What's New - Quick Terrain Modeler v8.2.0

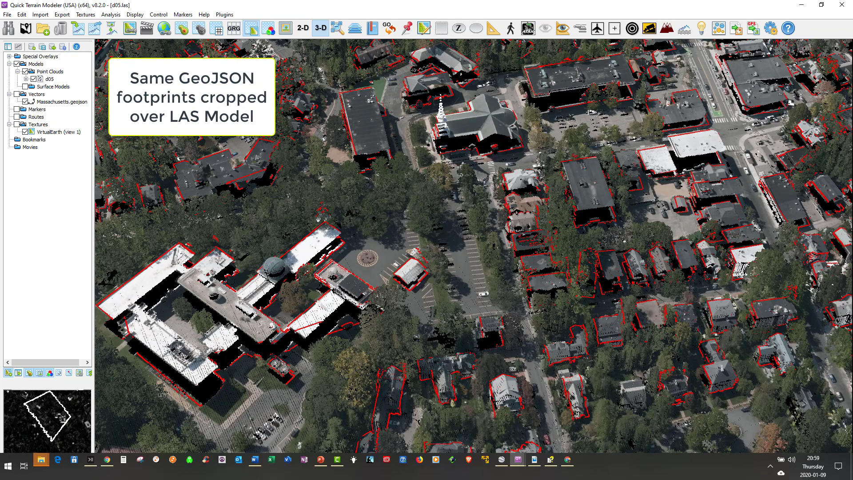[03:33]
Quick Terrain Modeler will automatically crop the import of larger GeoJSON and OSM files to the extent of the loaded data.
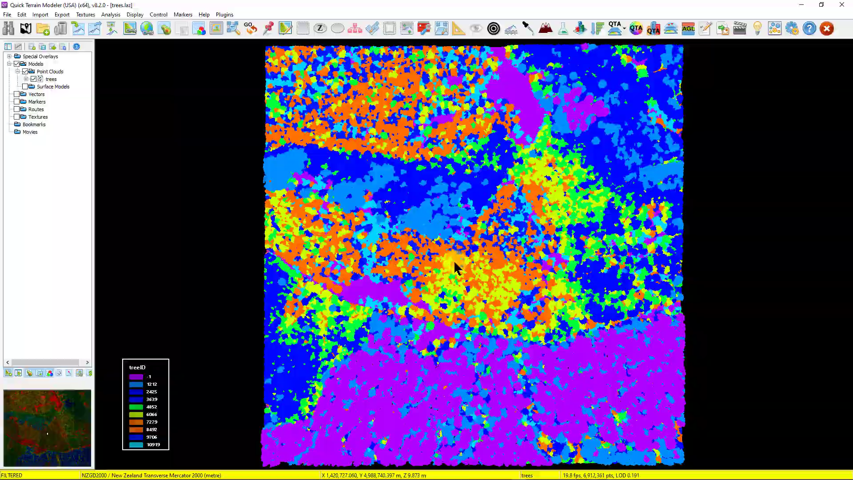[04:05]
enabling Quick Terrain Modeler to discreetly filter and color individual trees in the model.
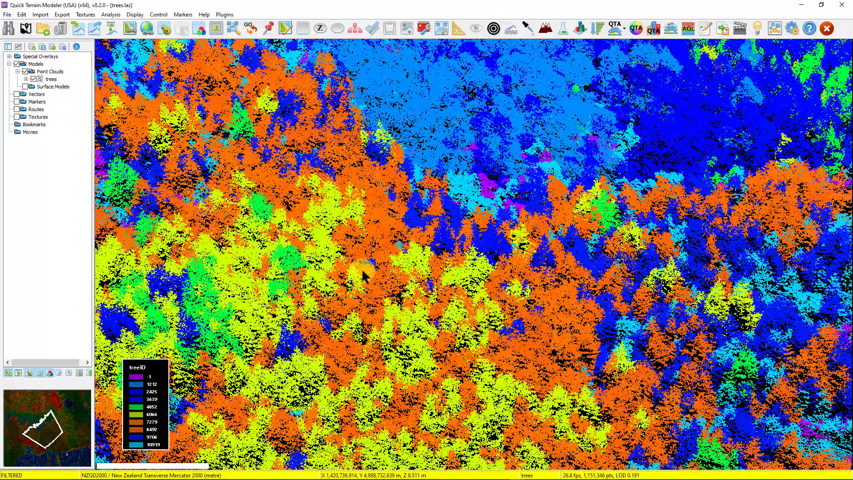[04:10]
Lastly, Quick Terrain Modeler version 8.2 now reads LAS 1.4 point formats 9 and 10.
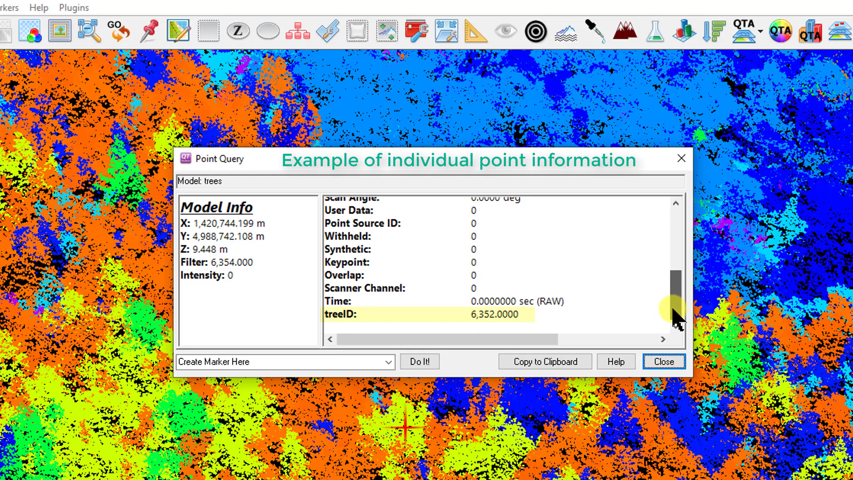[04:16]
The AGL Analyst function was also improved in version 8.2,
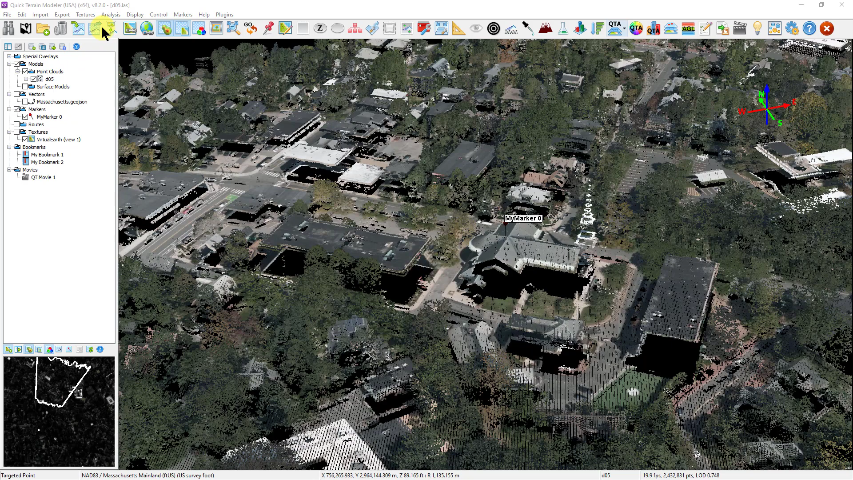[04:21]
including the ability to better handle external models when the external model coordinate system doesn't match the loaded data.
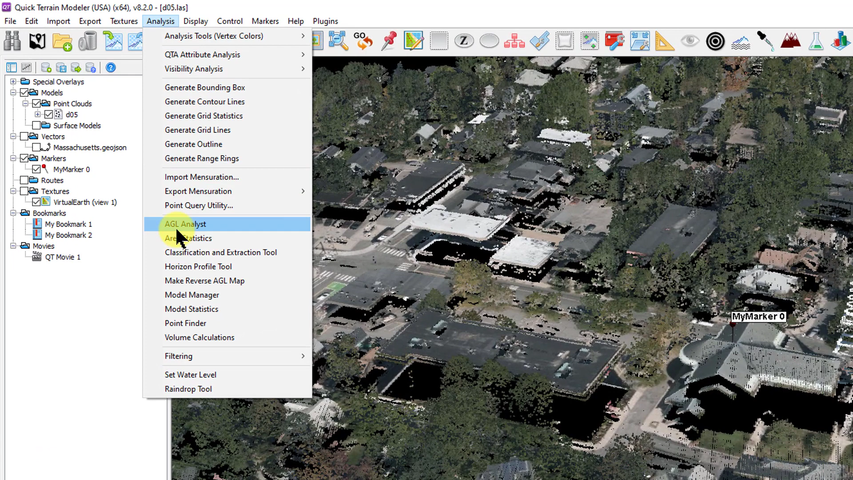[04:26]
Additionally, we added the option to select Loaded Model as the ground source.